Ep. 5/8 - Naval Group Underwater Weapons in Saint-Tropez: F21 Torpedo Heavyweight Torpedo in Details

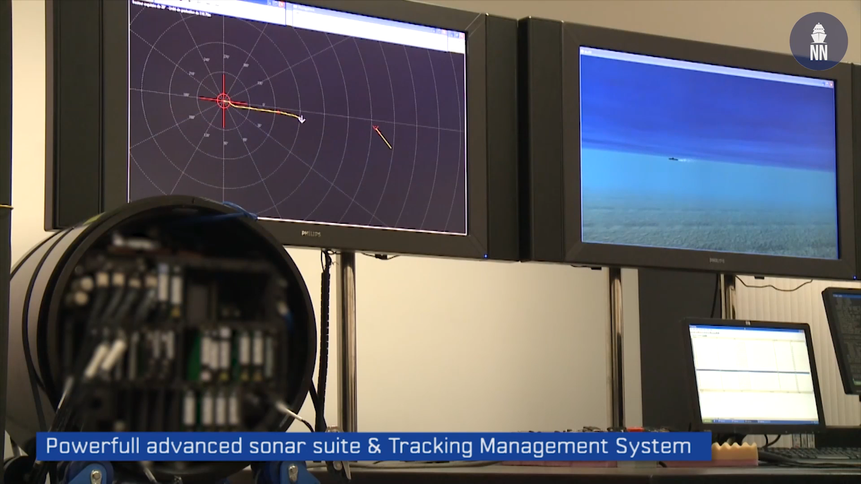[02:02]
fully digital architecture to give to the torpedo the best view of the environment or the situation where she is operated.